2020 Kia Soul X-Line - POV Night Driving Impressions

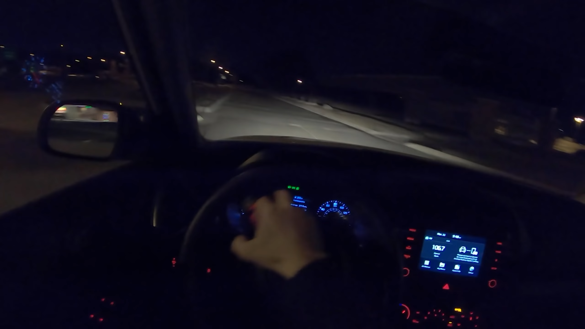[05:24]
I find myself darting around in this a little bit more aggressively than I usually would.
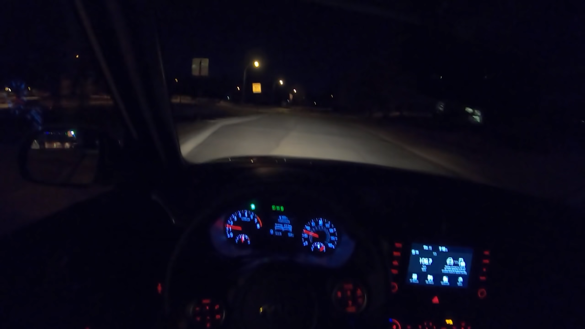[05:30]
finding some gaps in traffic and just kind of, you know, just hustling this Kia Soul just a little bit more. And it is fun. I would like it to be a little bit quieter, a little bit less crashy over bumps. It's not bad. But, again, it wouldn't mind just a little bit more suppleness from the suspension.
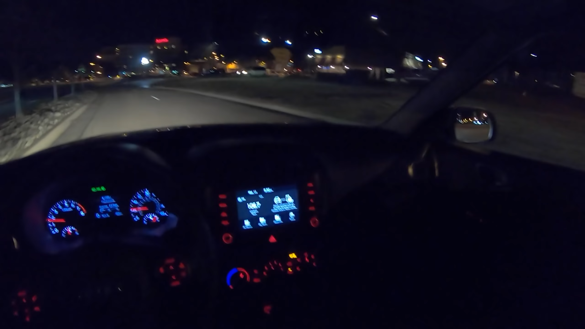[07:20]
And I'll show you a little bit more around the interior. It's pretty dark tonight, so you can't see a whole lot. But stay tuned for the next video. Until then, guys, I think that's going to wrap it up.